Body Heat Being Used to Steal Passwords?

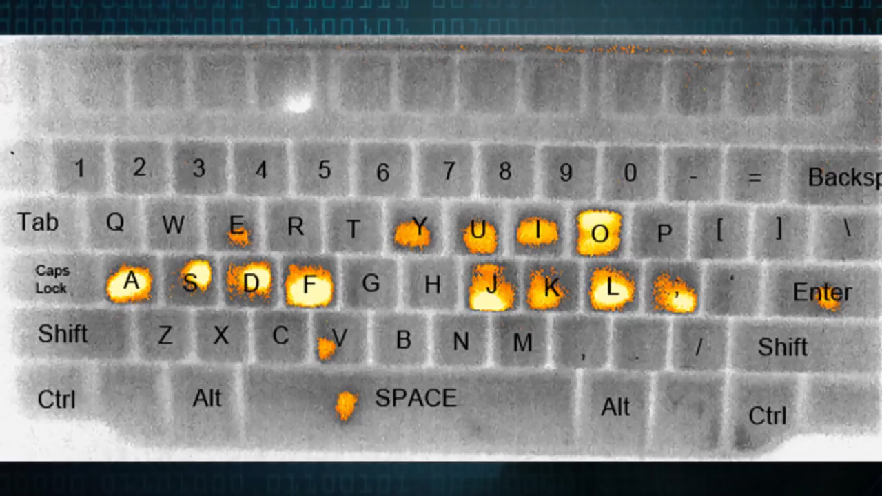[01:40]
and then we look at the thermal image We're going to see some hot regions corresponding to the keys that were hit and nothing else So that's how you identify the threat of the
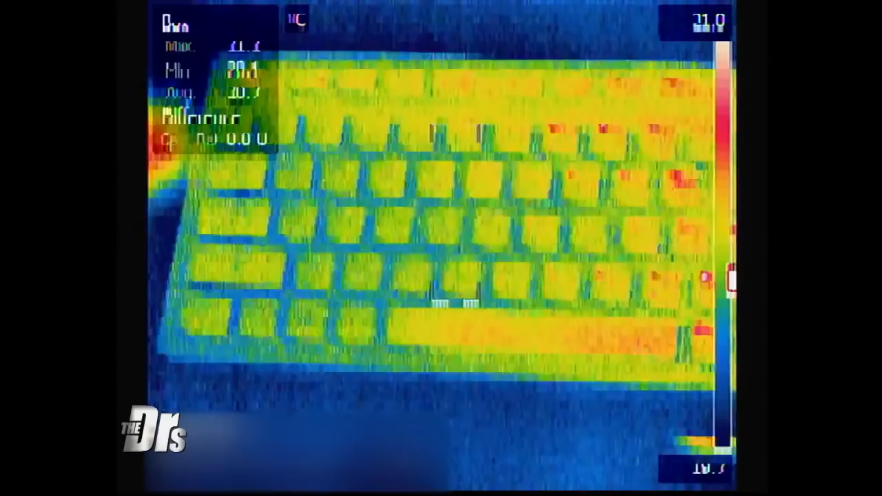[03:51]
I guess you're looking at my residue Yeah, so you can see you can see the lit regions over on the side So we can snap a picture and we'll look at this a little bit later, and we can take a guess Okay,